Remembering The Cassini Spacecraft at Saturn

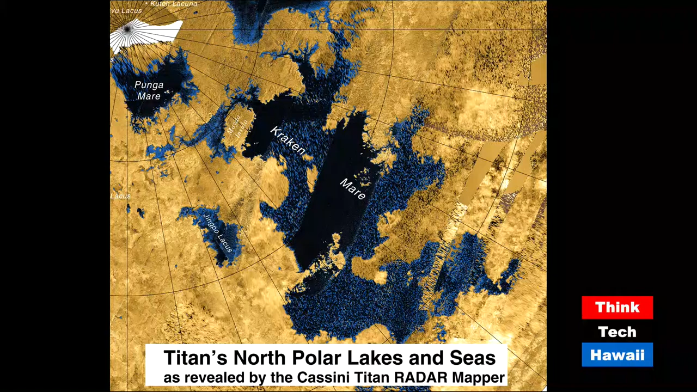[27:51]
This is where this radar came in handy, too, because we could send radio waves down and get some of these radar images back to get an idea. Right. And when you say that they're lakes, they're like great lakes in... Yes, so one of them is similar in size to Lake Superior. Okay, so these are not small bodies. Yeah, these are not puddles. They're lakes. Even if they're not liquid water.